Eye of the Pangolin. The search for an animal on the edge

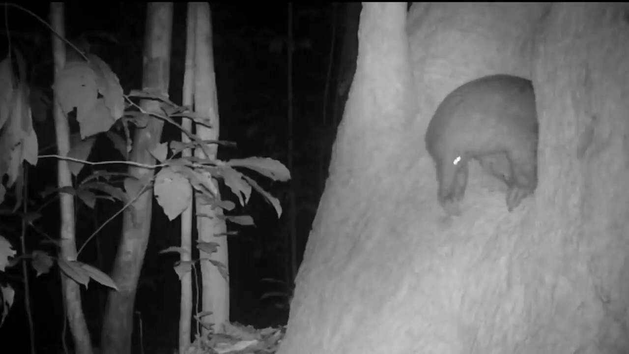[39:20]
So we set up a lot of camera trap, 42 actually, with a lot of video. We could identify one big male. And then we narrow it down to his home ranges, to his territory.